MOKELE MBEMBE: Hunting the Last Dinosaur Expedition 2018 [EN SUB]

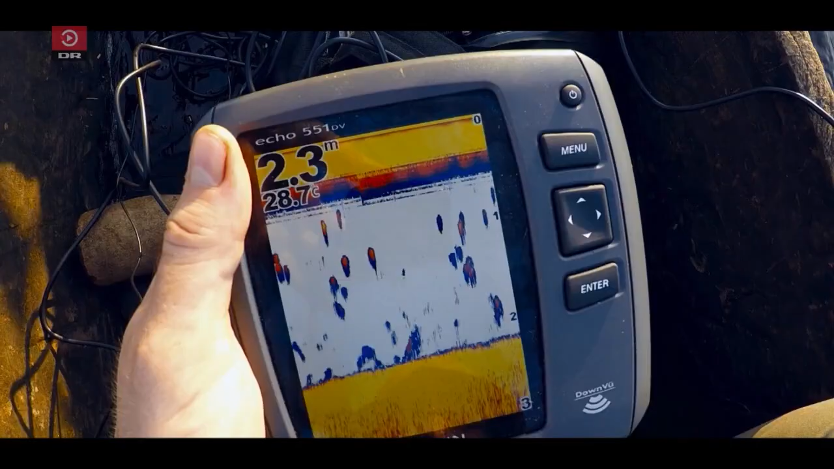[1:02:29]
On screen: depth 2.3 m, water 28.7°C
Og nu er vi sejlet fra 2,5 kilometer.
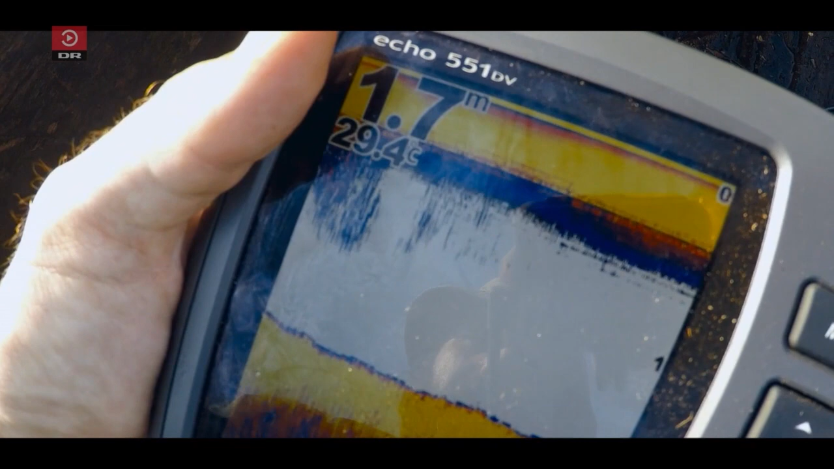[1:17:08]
On screen: depth 1.7 m, water 29.4°C
1,6, 1,7, der er en lille fisk.
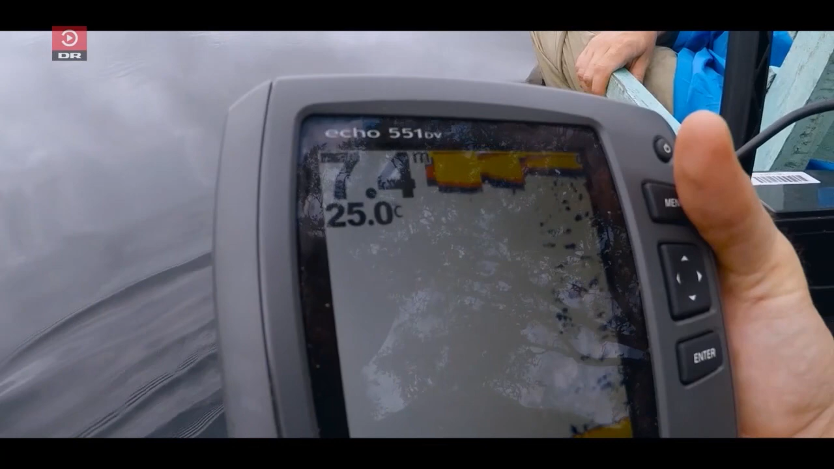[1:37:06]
On screen: water 25.0°C
Der er en masse små ting, hvis ikke det er fisk.
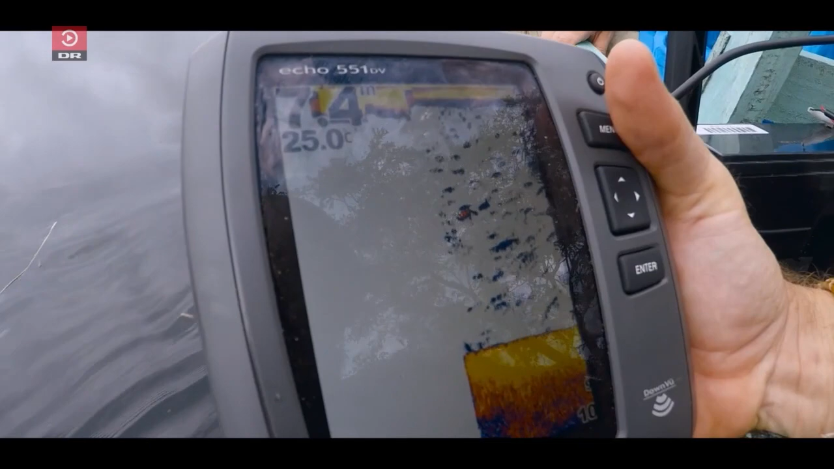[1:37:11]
On screen: water 25.0°C
7,5 meter dyb, den er dyb. Men der er ikke noget større endnu.
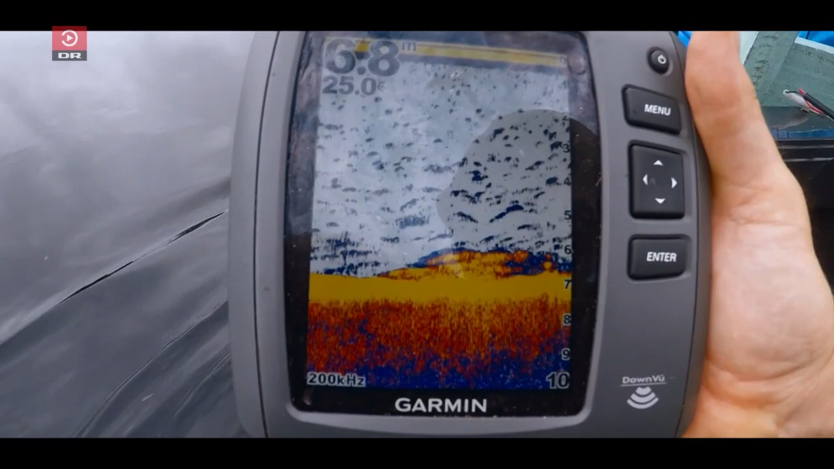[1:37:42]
Så bunden går op, ikke? Hvad kan det være? Det ved jeg ikke.
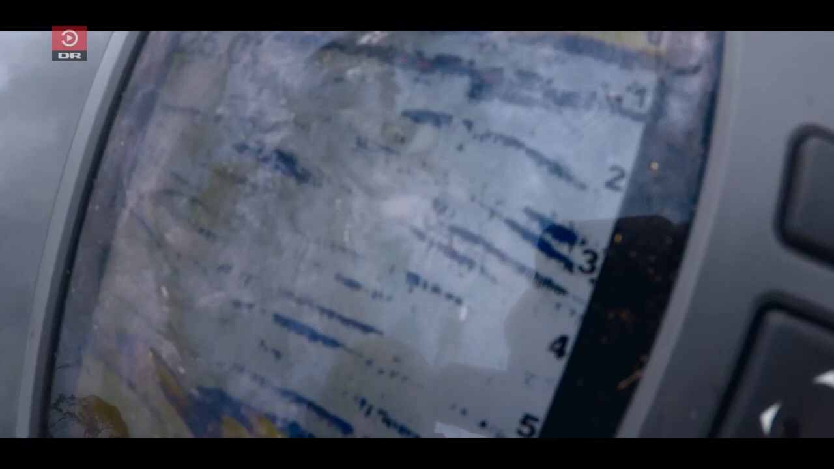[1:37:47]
Se der. Prøv at se. Det ligner da ikke en normal bund, det der.
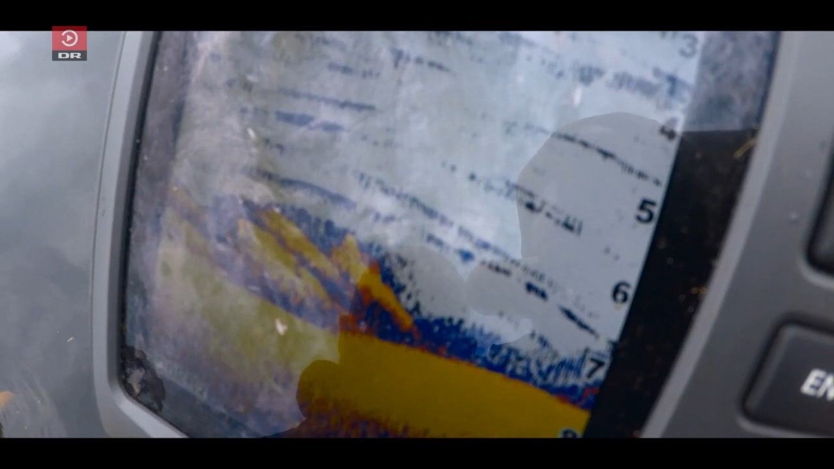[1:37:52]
Det ligger der buer eller sådan. Mm. Jeg kan ikke forklare det.
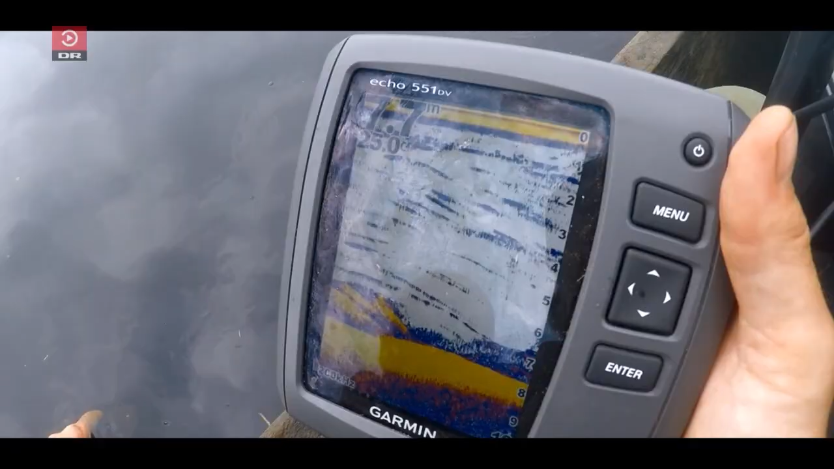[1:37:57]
Du skyder lige direkte ned på bunden. Hvis vi kan komme tilbage til det der sted.
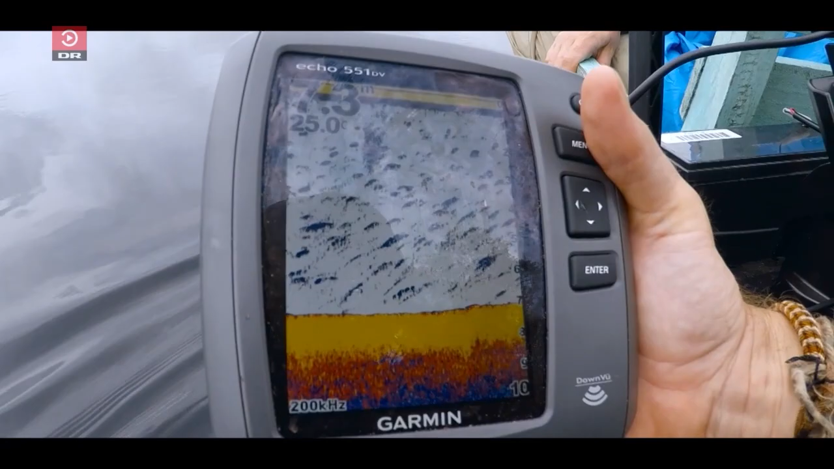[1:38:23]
Det er som, den er væk nu. Er det rigtigt? Er det ikke rigtigt? Jo, kan vi tilbage til det samme sted? Ja, vi er ved der. Vi er der nu.
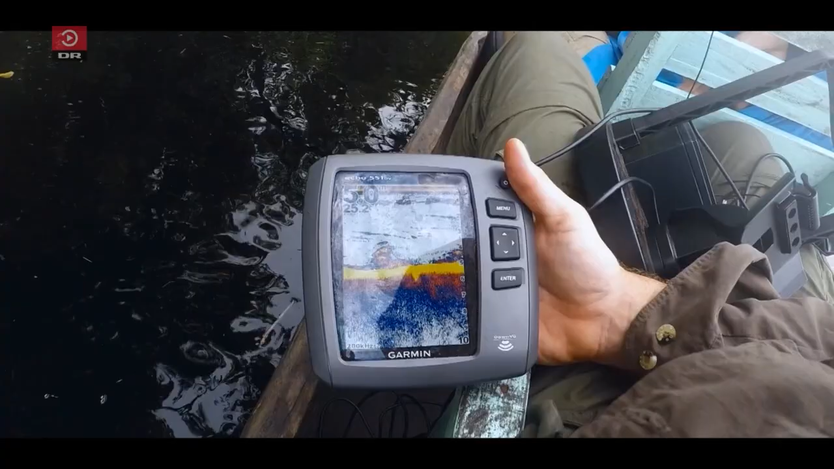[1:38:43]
Hold da kæft, hvad er det der? Nej. Hvor er energien på den? Har du ikke mere batteri? Død? Jamen, der er ikke mere batteri på den.